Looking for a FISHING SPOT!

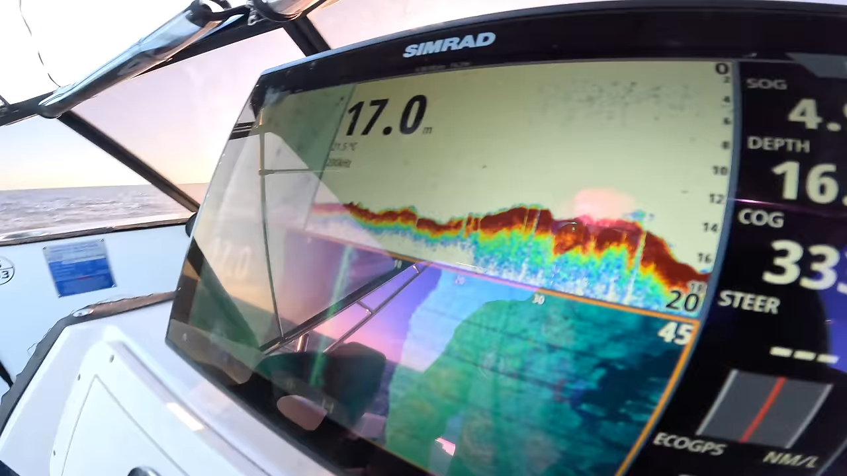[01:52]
That's a little bit of bait.
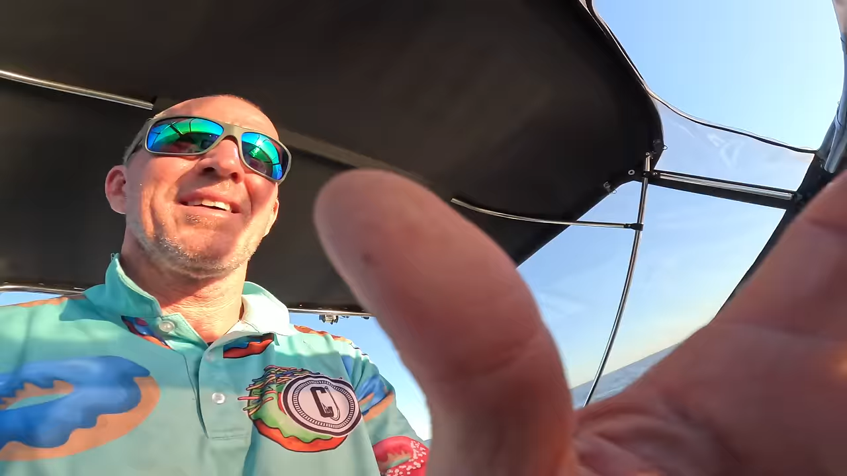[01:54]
Hard to see here because all I'm getting is shadows on the bottom here.
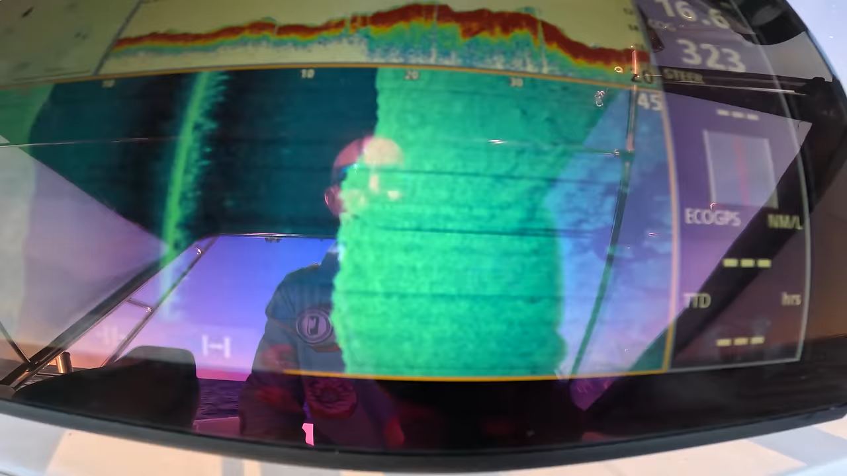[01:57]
That's holding really close to probably down that rock there.
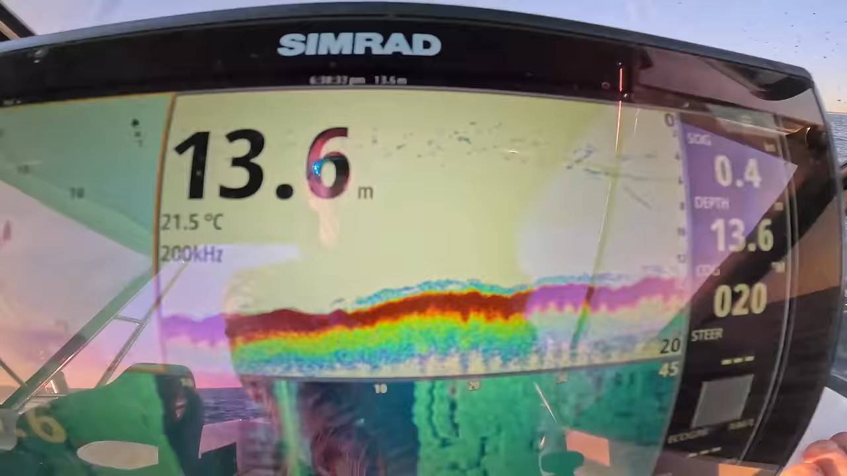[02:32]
On screen: depth 13.6 m, water 21.5°C
A lot of bait holding on the bottom here.
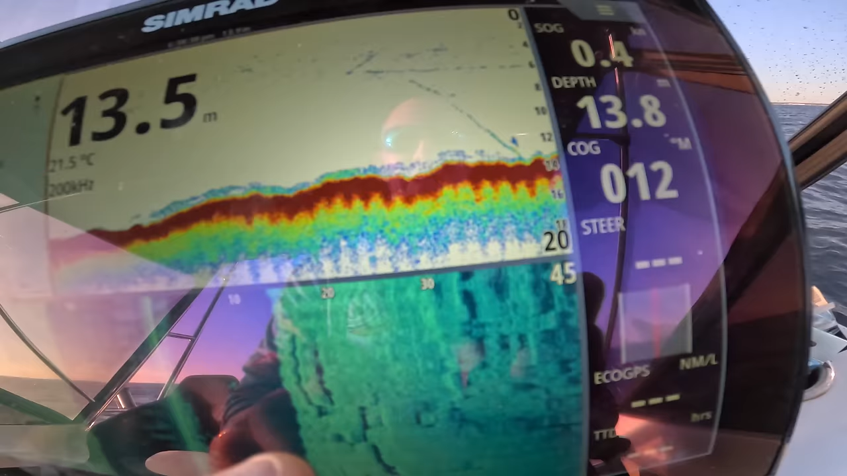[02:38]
On screen: water 21.5°C
That's my anchor going down, but there's a lot of bait holding on the bottom.
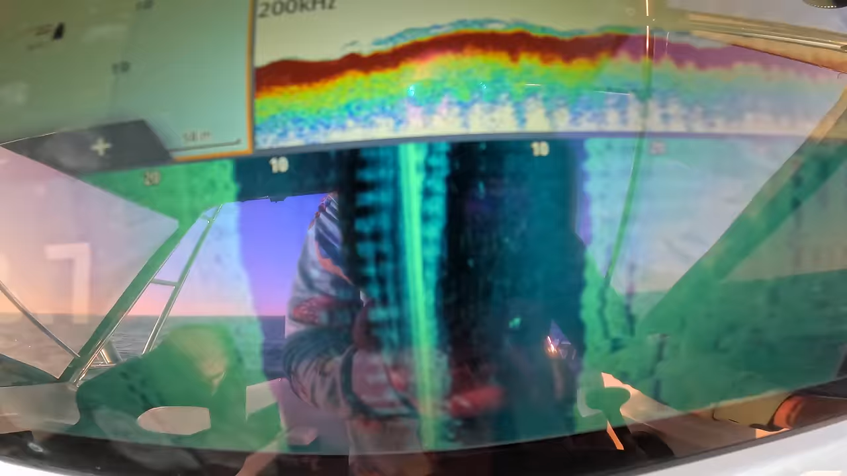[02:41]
Again, the side scan, I don't know, it's not really hard, pretty hard to define what's going on there, but I've dropped the anchor. I'm going to fish here.